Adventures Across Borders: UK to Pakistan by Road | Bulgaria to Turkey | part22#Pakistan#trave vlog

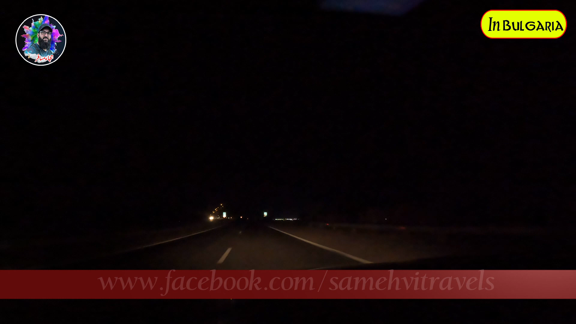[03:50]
बुल्गारिया के बॉर्डर पर वो सामने जो लाइटें अब नज़र आ रही हैं ना ये है जनाब बुल्गारिया और तुर्की का बॉर्डर यहाँ पे अब हमारा थोड़ा सा टाइम भी
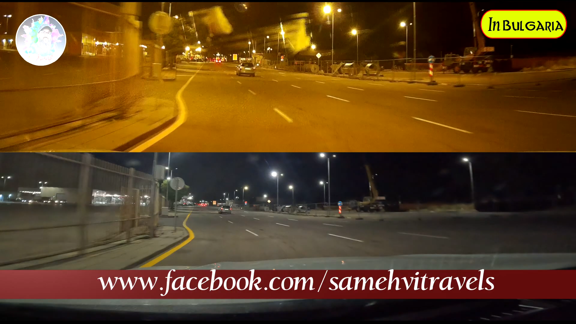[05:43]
ले आए फिर कहाँ पे किस्मत हमें कहाँ से। ये तो वही जगह है गुजरे थे हम जहाँ से। ये लें जी, ये है जी बॉर्डर एरिया। ये अब जनाब सामने जो है ना ये एग्जिट है इसकी बुल्गारिया की,
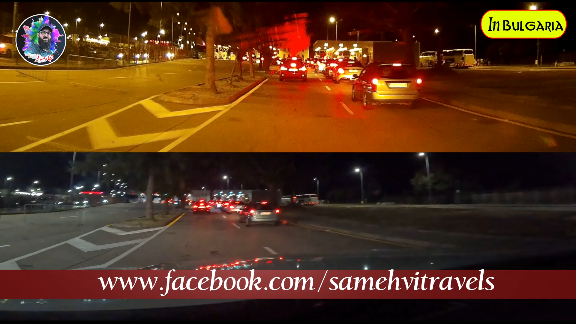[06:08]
ये दोनों लेन जो है ना, अब इसमें हमारा थोड़ा सा टाइम लगेगा,
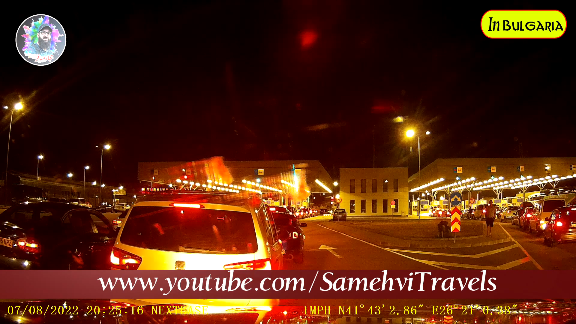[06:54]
ये देख लें जी करीब से, ये सर्बिया वाली साइड है बॉर्डर की,
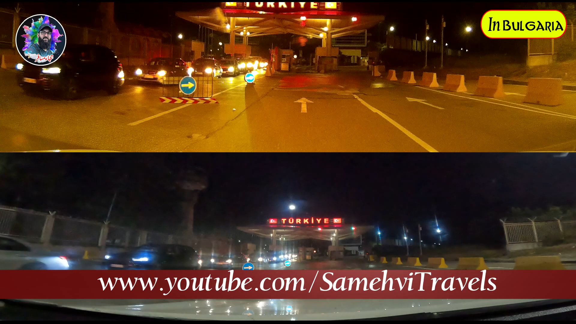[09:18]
अल्हम्दुलिल्लाह हम यहाँ पे जनाब पहुँच आए हैं फाइनली तुर्की में।